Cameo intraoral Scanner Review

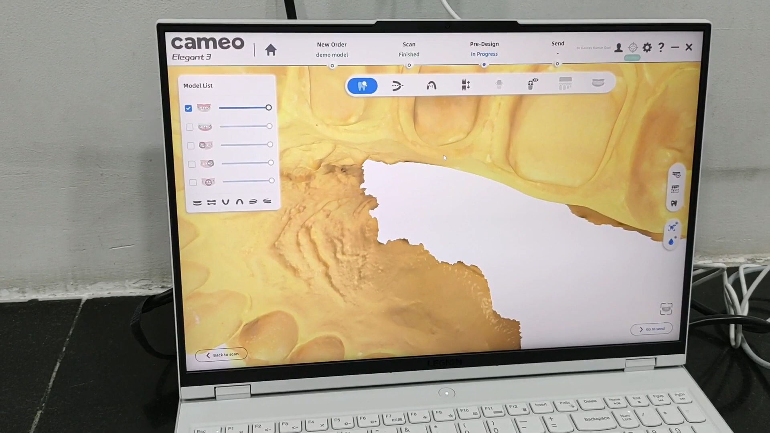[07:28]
This is also a single color model that we have scanned.
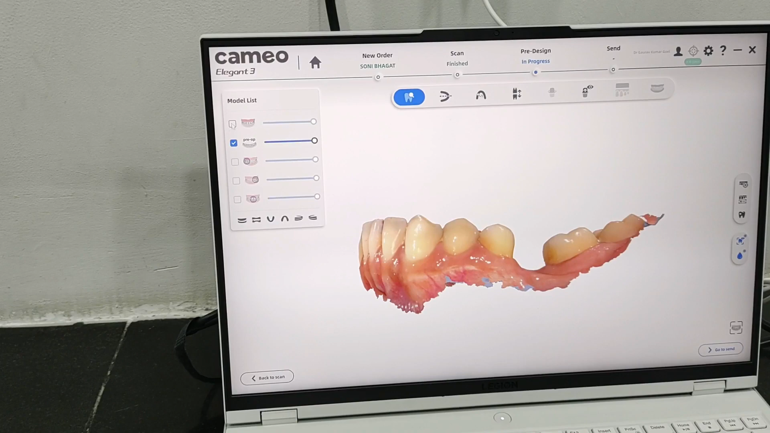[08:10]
You see the upper scan. You see this. It is a nice color entering that is happening.